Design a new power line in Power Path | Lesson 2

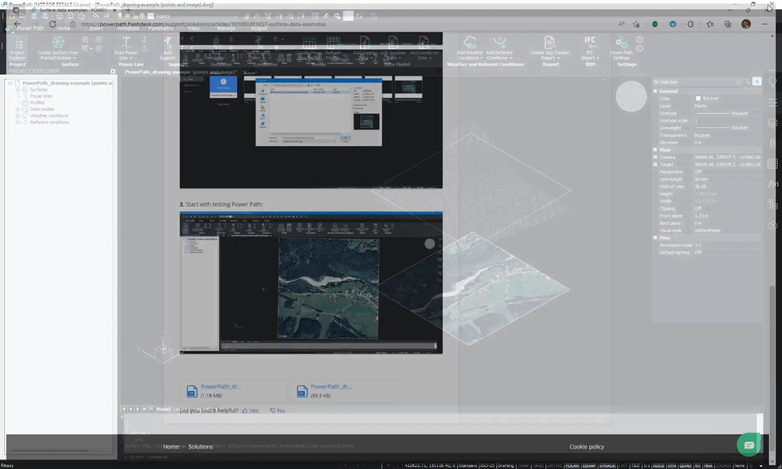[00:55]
I will go back and I will create my surface. You need just to select your points and choose create surface from points polylines. Now as you can see our surface is created.
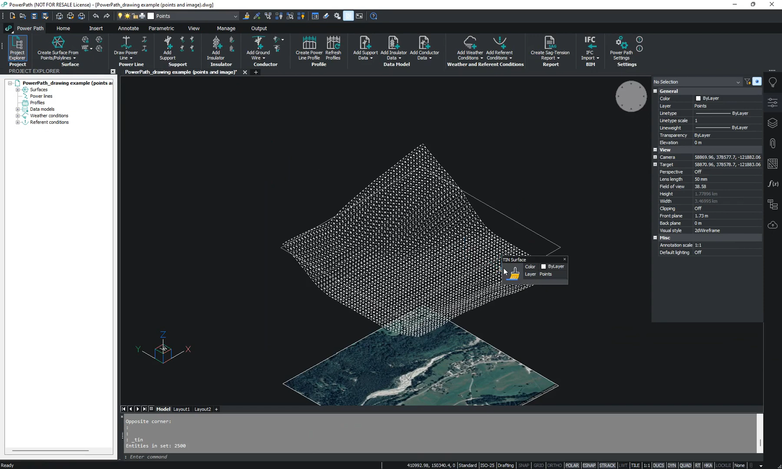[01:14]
You can select your surface and if you want you can turn off these triangles.
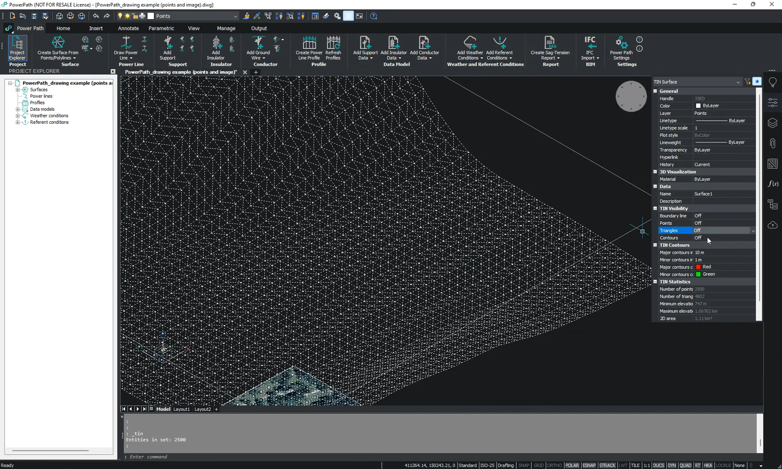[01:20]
Okay we will go in top view and we will draw our power line.
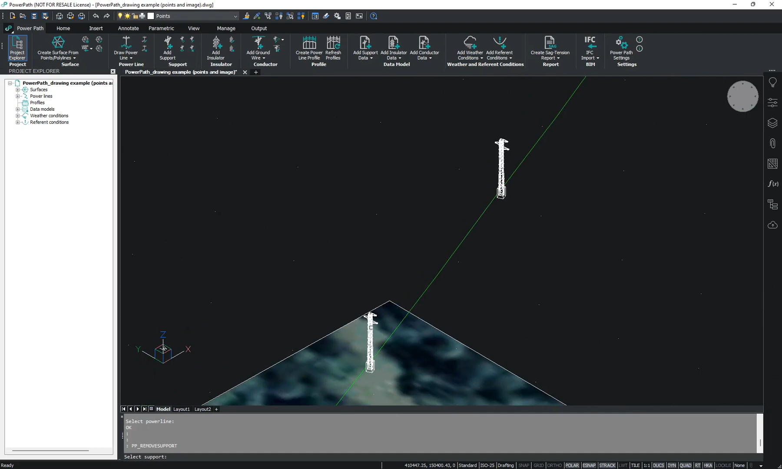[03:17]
For example you can remove the suspension support. And you can remove your tension support.
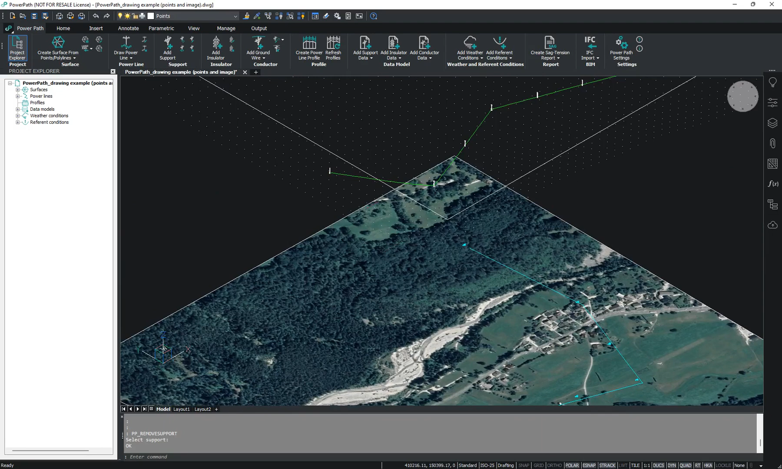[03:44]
You can add insulators. You can you have to use this icon to add your insulators and add insulator on any attachment point.
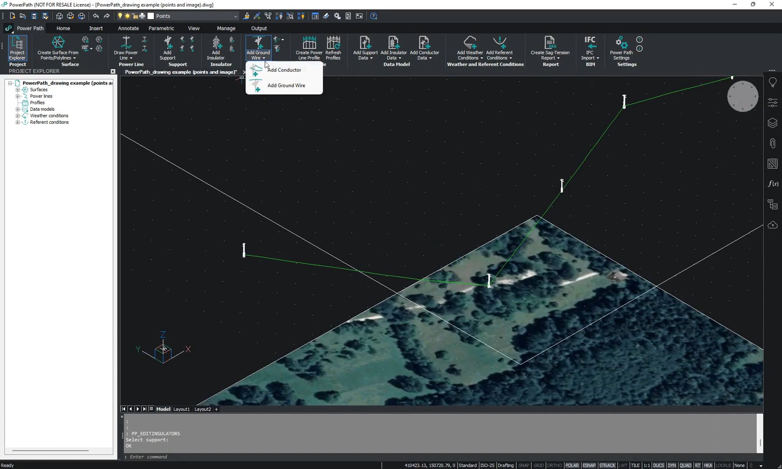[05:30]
You just have to go here on this icon called add conductor and choose your power line. You can set the name of your conductor to model.
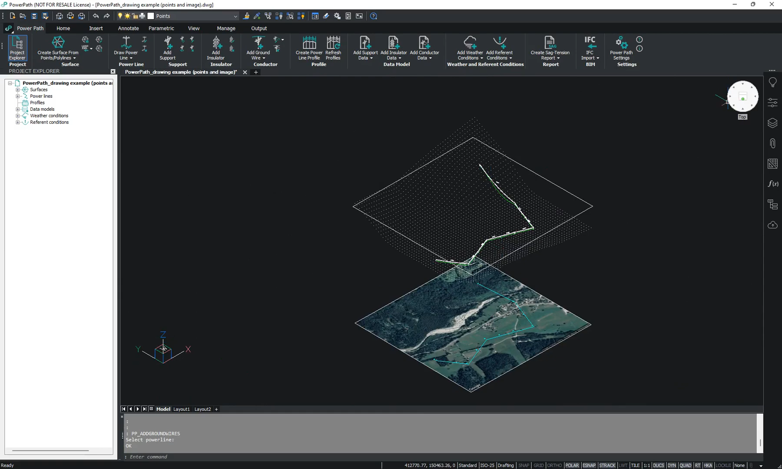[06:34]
And of course we also have our power line in 2D view. Now we can set the design structure. recalling as you a 5D view. Then we have our power line in 4D view.